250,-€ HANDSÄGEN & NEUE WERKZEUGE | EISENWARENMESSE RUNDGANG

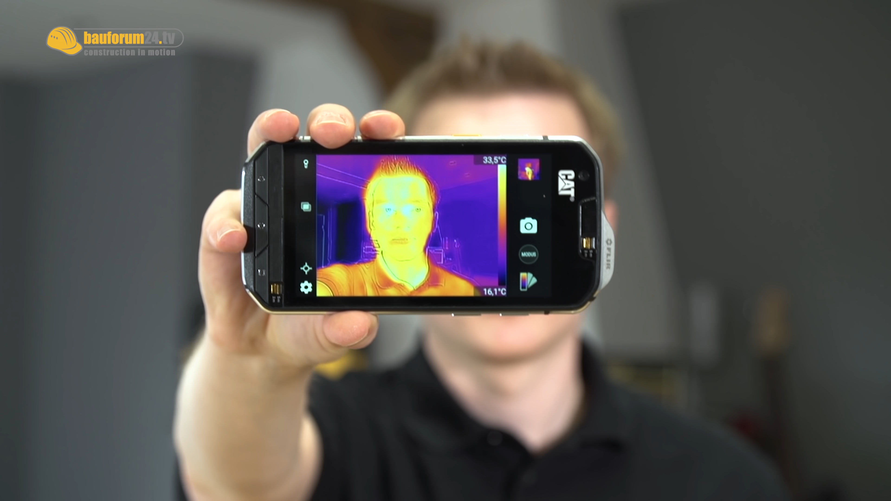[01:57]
On screen: scale bottom 16.1°C
S60 hatte eine Wärmebildkamera und neben mir ist jetzt der Stefan.